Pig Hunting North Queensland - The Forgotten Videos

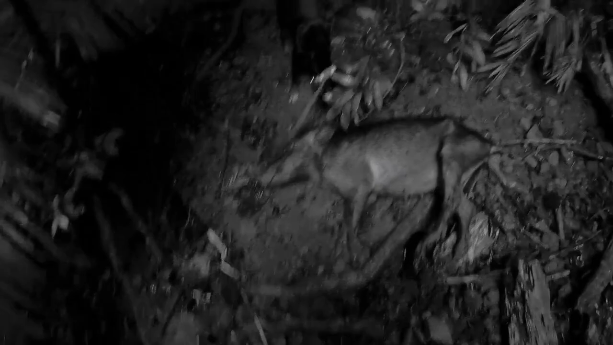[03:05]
Seen better days this one. That was all pepper.
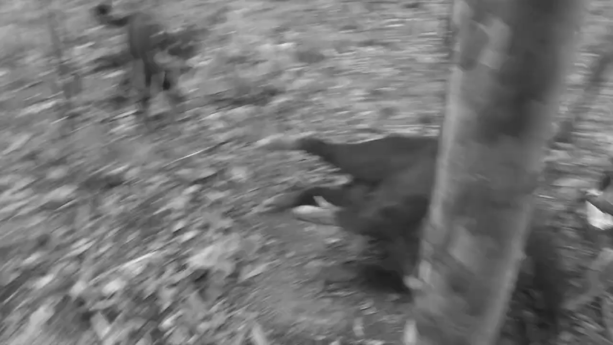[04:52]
Good dogs, no bad pig, here's this here, good boy Tybee,